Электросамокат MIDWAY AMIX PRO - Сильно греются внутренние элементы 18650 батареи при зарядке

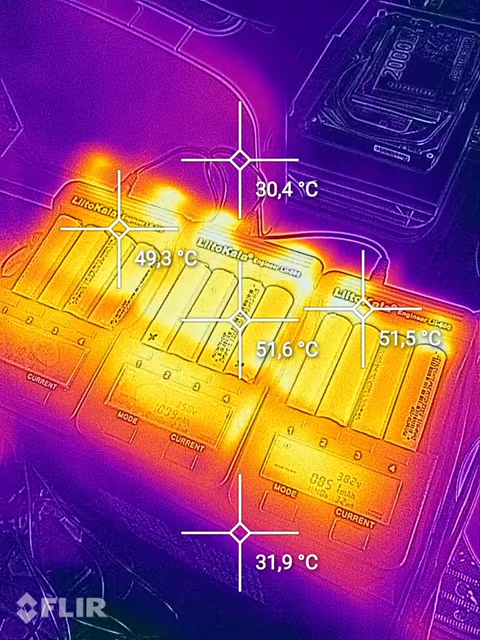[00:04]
всем привет вы на канале мега гигавольт продолжение предыдущих shorts видео показываю температуру заряжаемых аккумуляторов напомню это аккумуляторы точнее банки от аккумулятора электросамоката midway amex pro сейчас они набирают потихонечку
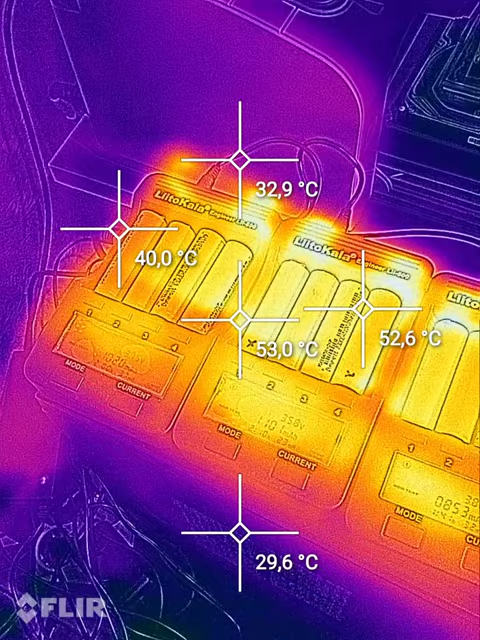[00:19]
емкость заряд ну и температура на некоторых из них 53 52 градуса если немного тепловизор не откалибровым поэтому немного сконтак не совпадает картинка и отвожу
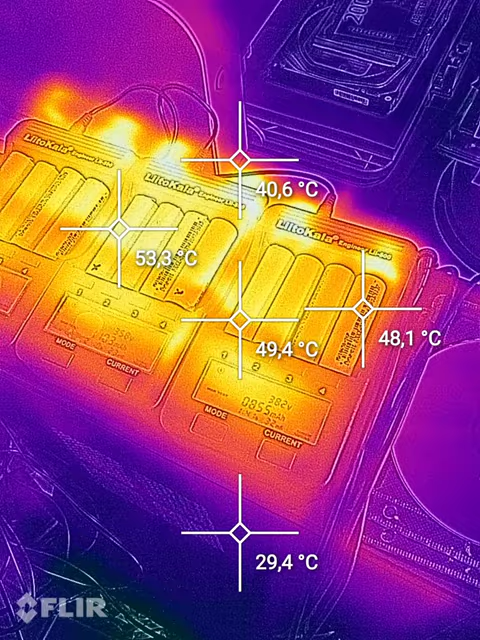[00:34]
стороны в сторону и я думаю будет видно все таки
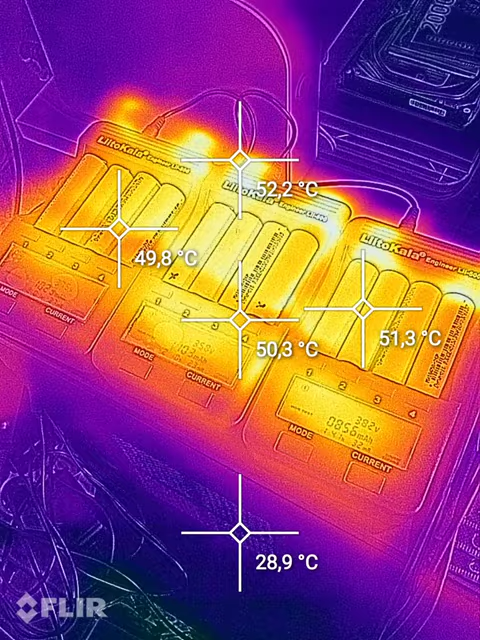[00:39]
греется сильно может быть из-за того что внутреннее сопротивление большое
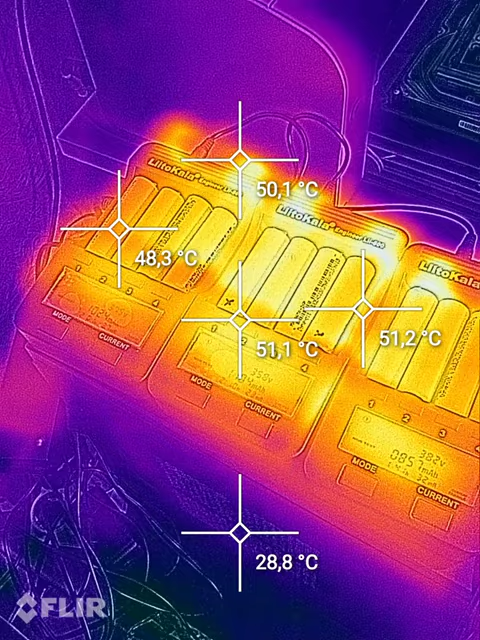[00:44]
ну или опять же таки мои догадки что все-таки не